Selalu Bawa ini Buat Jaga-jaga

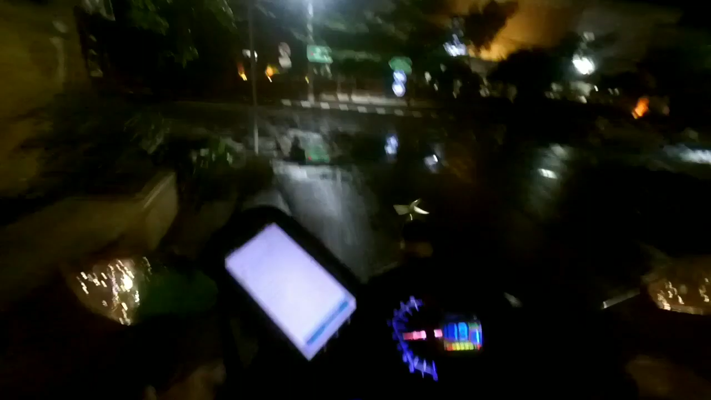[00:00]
Baru nyampe depan Polsek Duku Pakis. Dapat lagi.
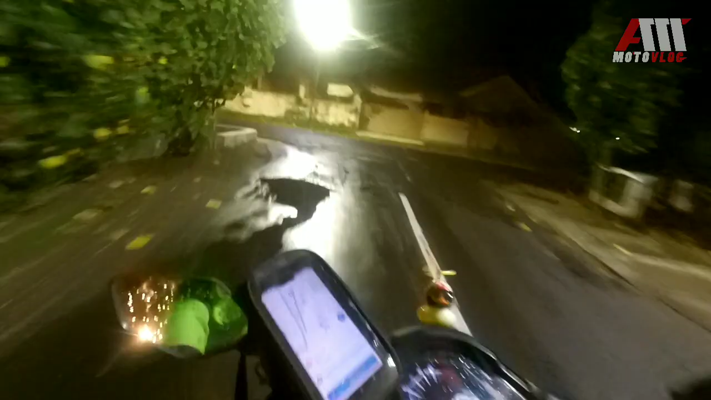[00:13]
Balik lagi ke Simo. Dapat GoFoodan di deket Ngesong.
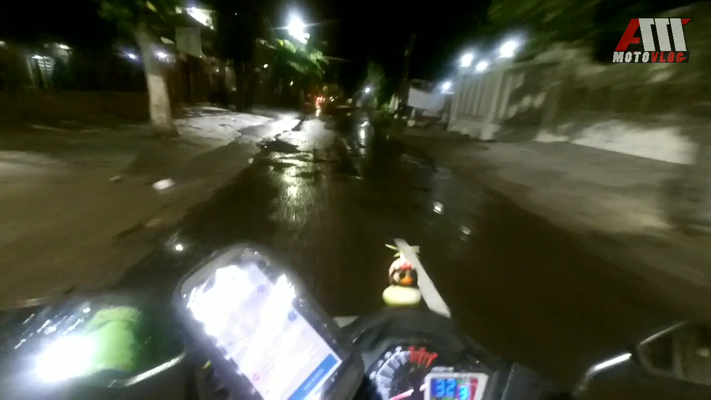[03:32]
Lewat Gunung Sari aja. Kalau lewat Unesa muter jalannya sama-sama nggak enaknya, bergelombang. Mending Wiyung aja, Wiyung yang mulai dari
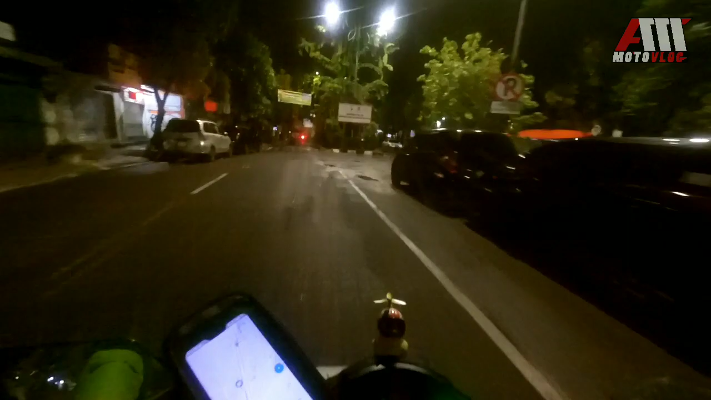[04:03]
Gunung Sarinya itu kan lumayan mulus jalannya, dan di Wiyungnya juga lumayan. Mending lah daripada lewat Unesanya. HR Muhammad udah nggak enak banget jalannya. Terus yang depan PTC juga sama aja, nggak enak juga.
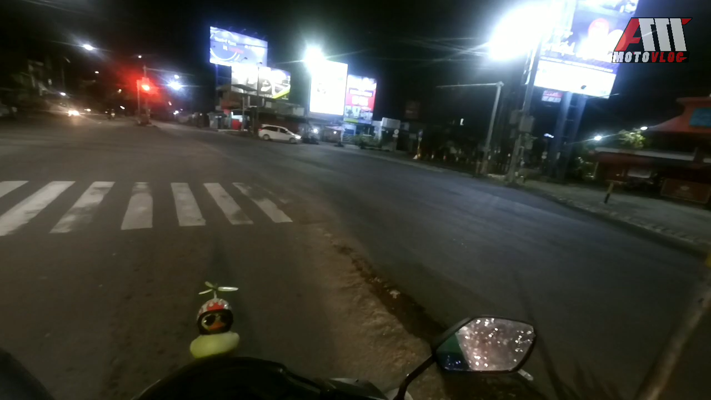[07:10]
Ini tikungan enak ini. Gak hati-hati nyungsep bentar.
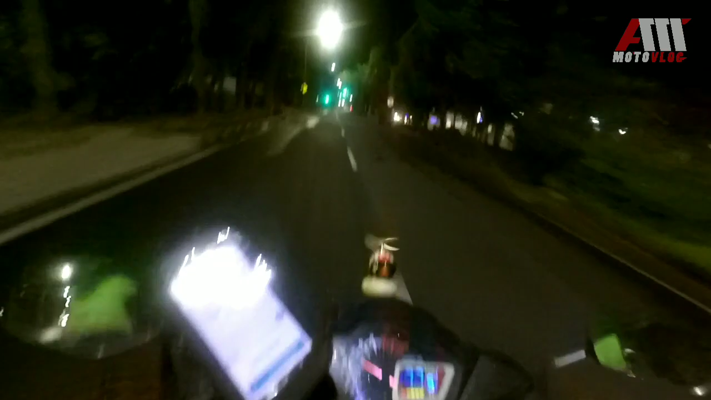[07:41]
Kirain terobos lampu merah, udah jauh banget gitu. Depannya lagi. Oke.
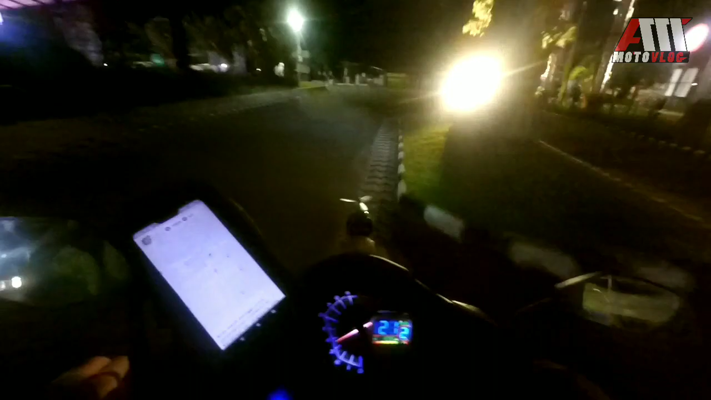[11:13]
Anjay. Ini wiyong yang sini jalannya aduhai, banyak tambalan, aduh, dan bikin motor goyang kanan kiri gara-gara tambalannya itu banyak yang lurus. Kalau kita nyentuh di tambalannya itu bisa geol-geol.